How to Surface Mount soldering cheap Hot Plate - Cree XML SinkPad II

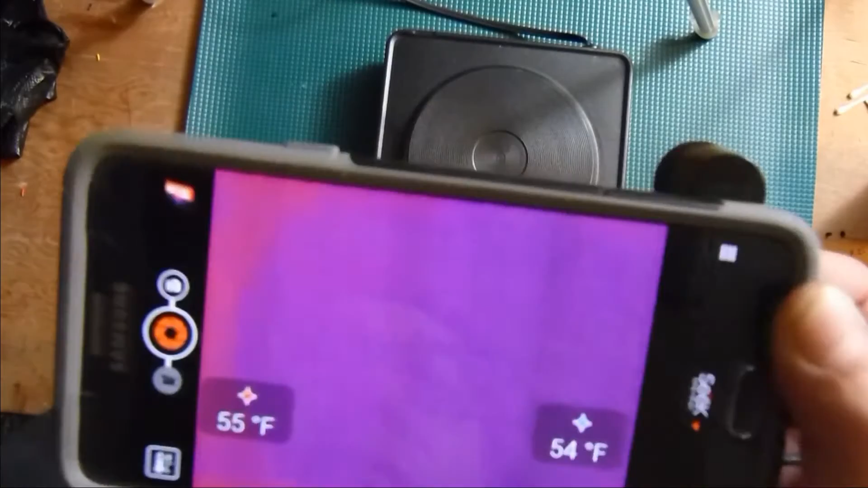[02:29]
okay moving on to the hot plate let's uh use our thermal camera and see how this thing performs so i just plugged it in i'm using my finger to target the um
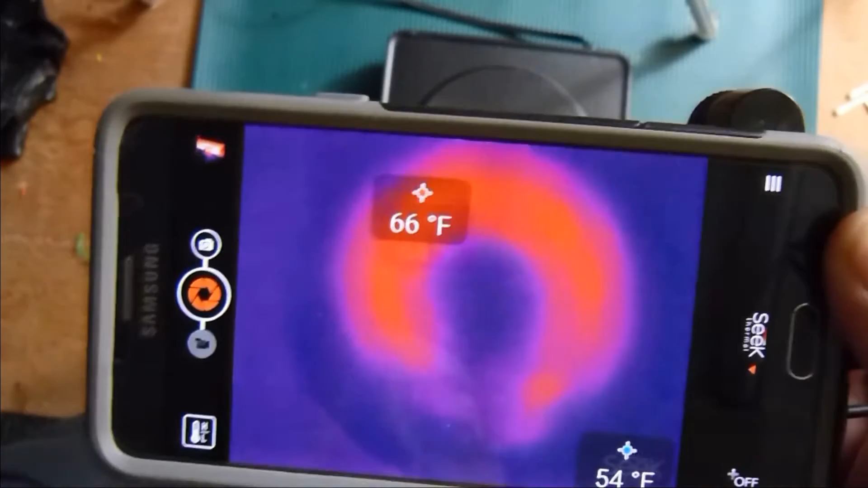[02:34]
xr camera it's got the zoom extended range um lens in
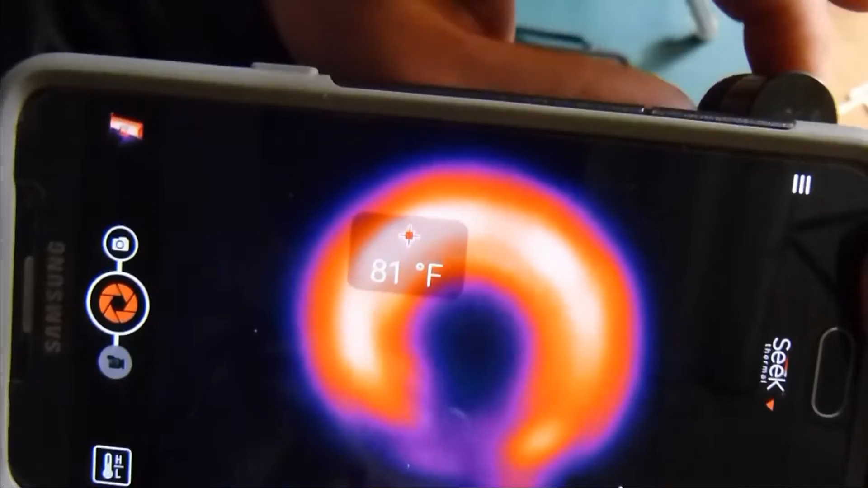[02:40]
On screen: spot 81°F
it we'll try to focus it and
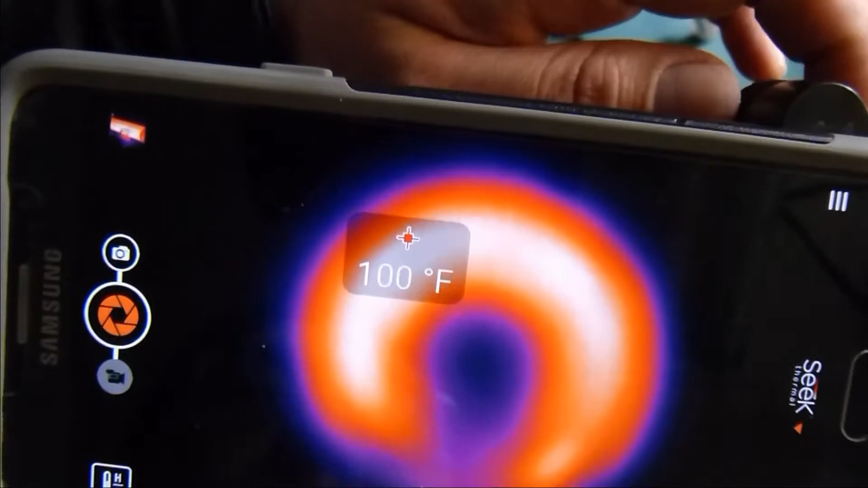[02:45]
On screen: spot 100°F
i could probably um figure out
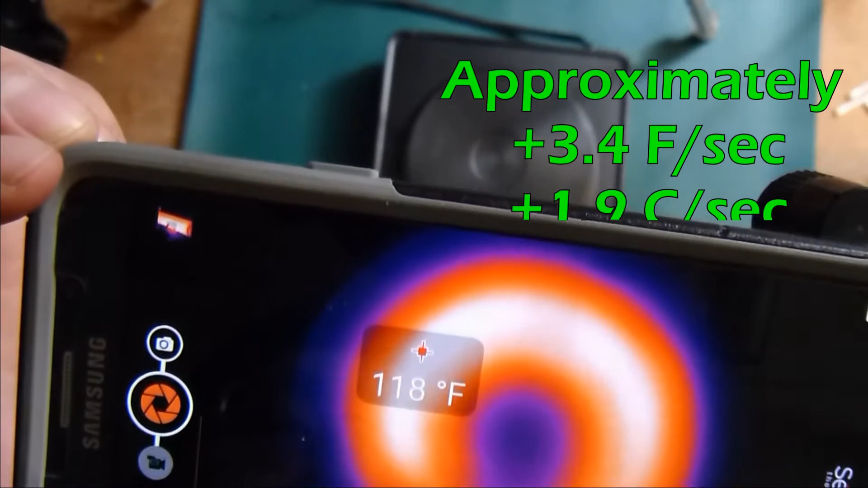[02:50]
On screen: spot 118°F
the how the temperature increase right now i'll use the video footage
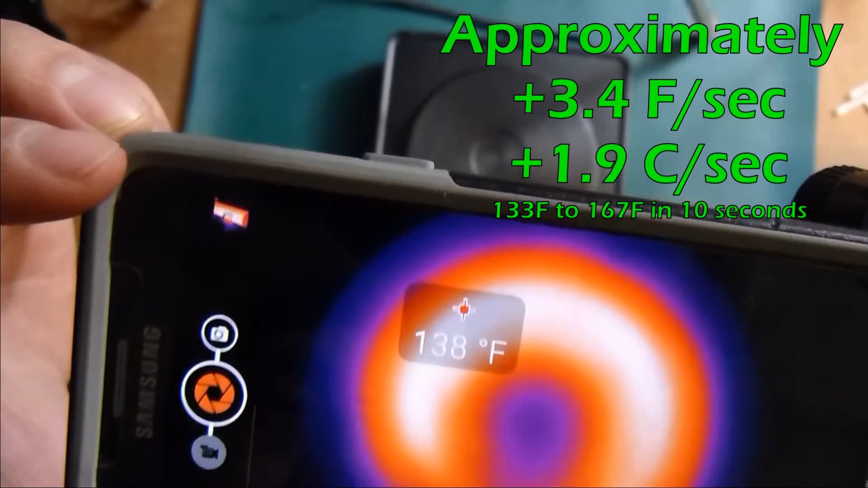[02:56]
On screen: spot 138°F
to kind of estimate that and i wanted to keep all the footage
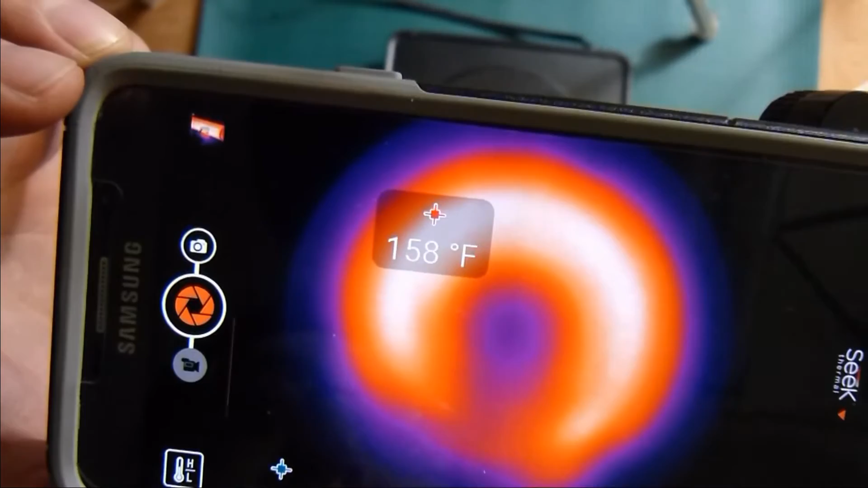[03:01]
On screen: spot 158°F
in here so you could see i'm gonna speed it up three times right here 3x
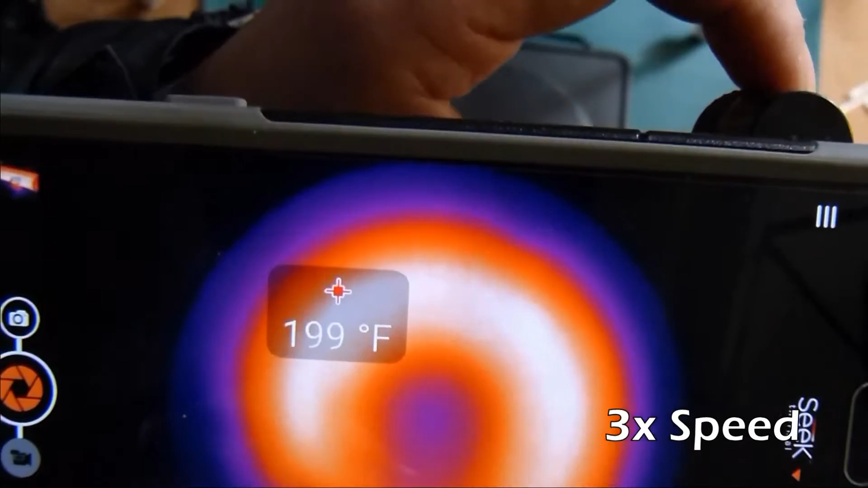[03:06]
On screen: spot 199°F
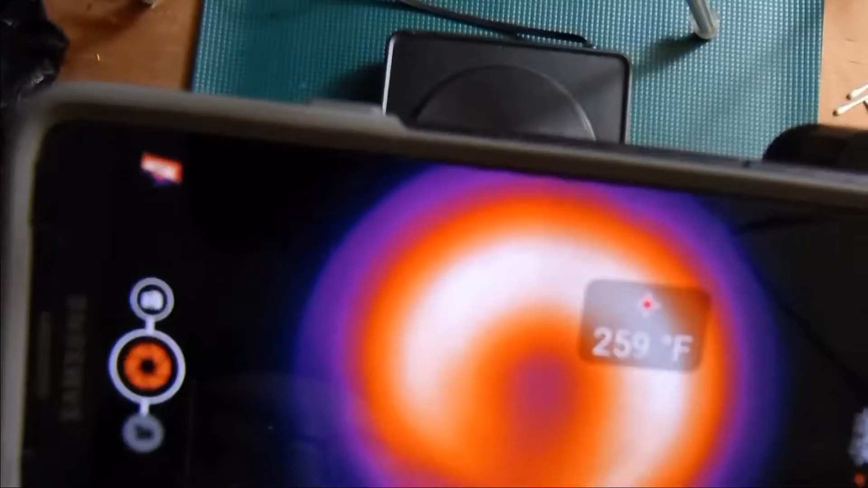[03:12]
On screen: spot 259°F
so we're increasing you in you probably noted that banana shape so it's
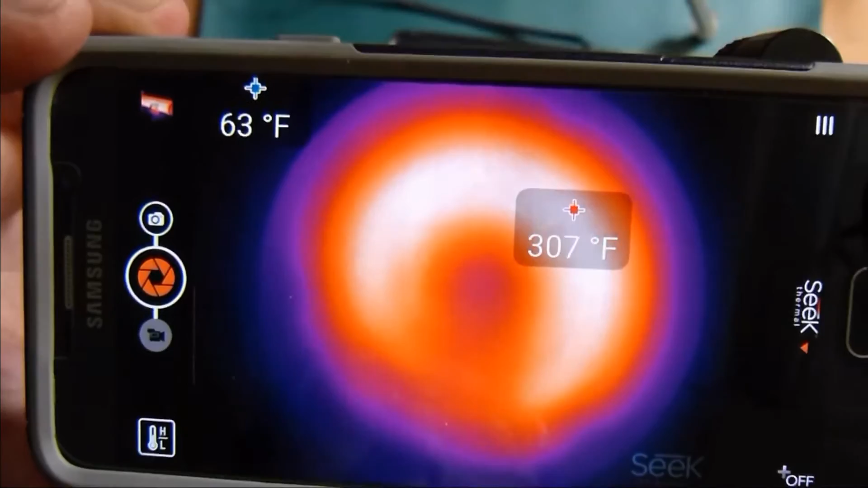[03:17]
On screen: min 63°F
like it's missing uh the elements near the knob so this particular
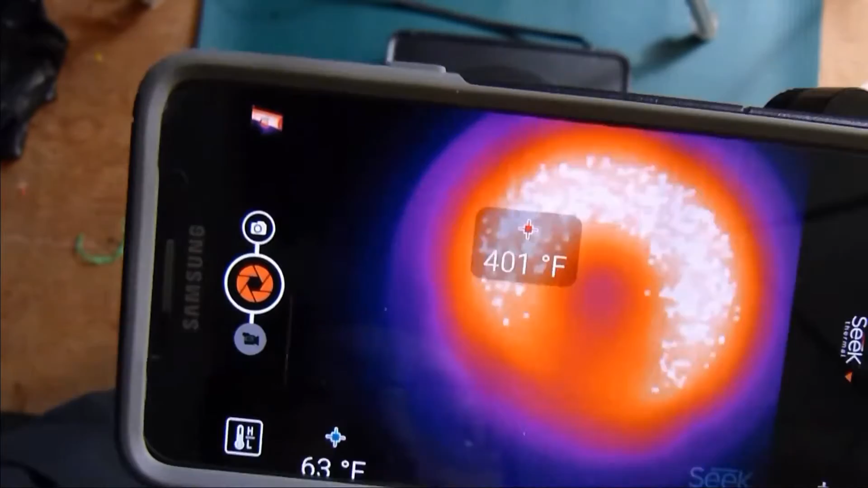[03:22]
On screen: spot 401°F
model towards the control knob of the hot plate is going be the cold side of
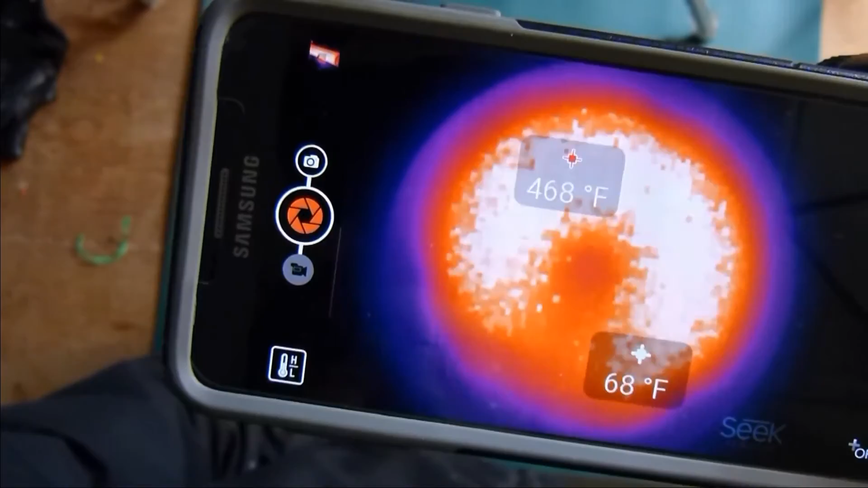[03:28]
it and um i'll actually i throw it up there thinking it would be a good
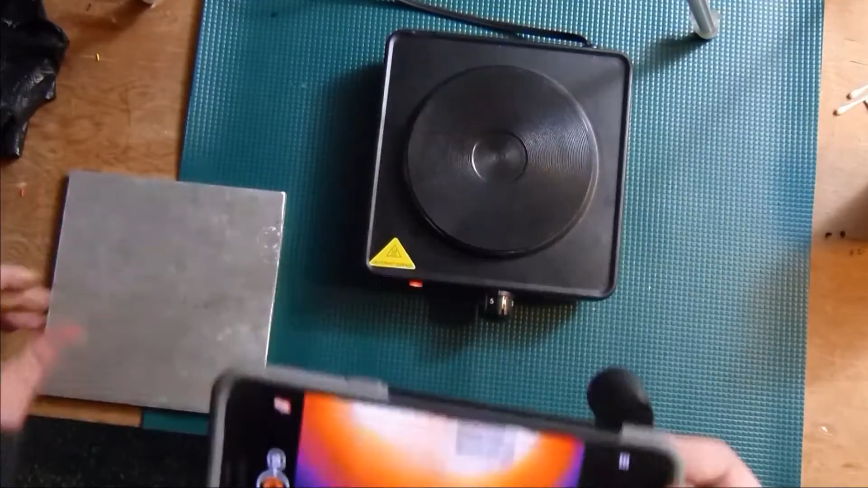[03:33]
spreader but it's aluminum and you can't get thermal imaging data from
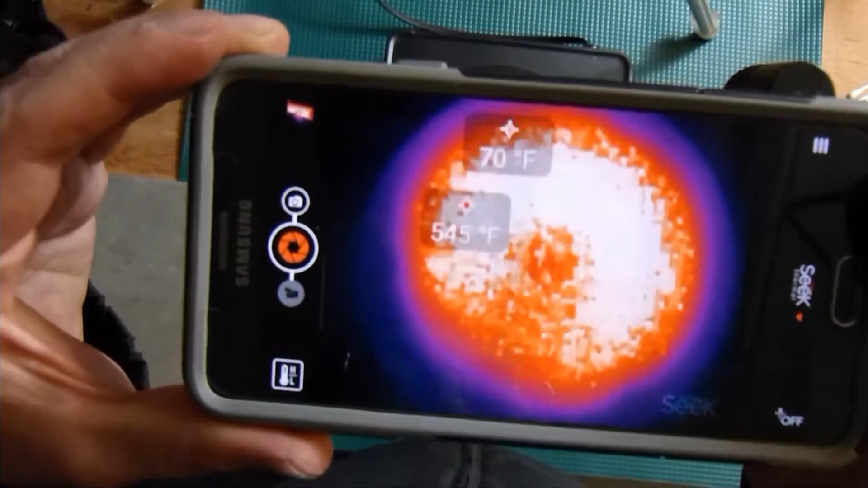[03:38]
raw aluminum i guess if i coated it or put some tape on it it may work
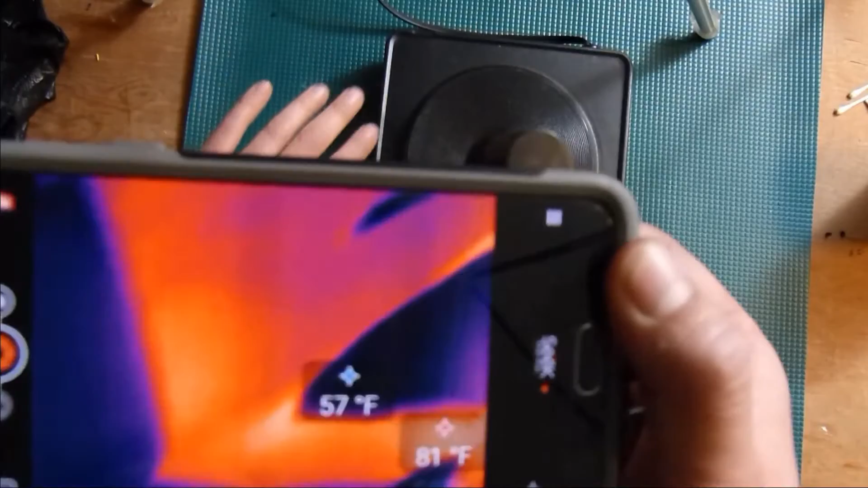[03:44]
On screen: max 81°F
so getting up to around uh processing
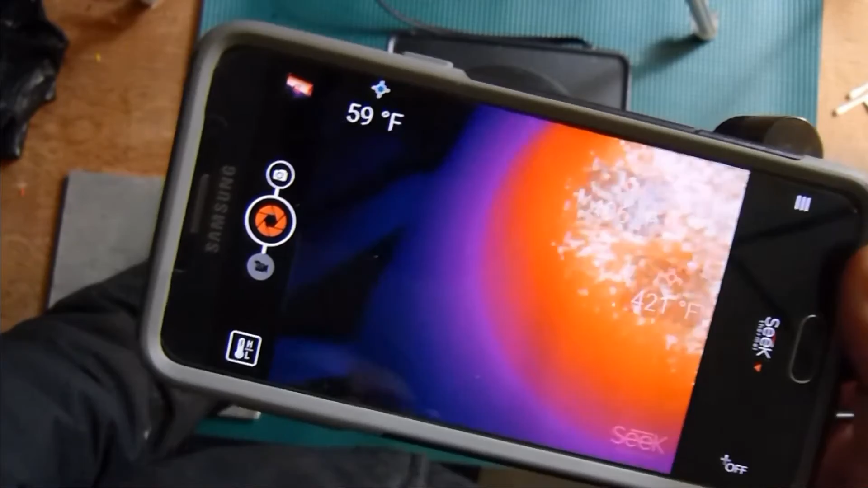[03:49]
temps for reflowing and um just kind of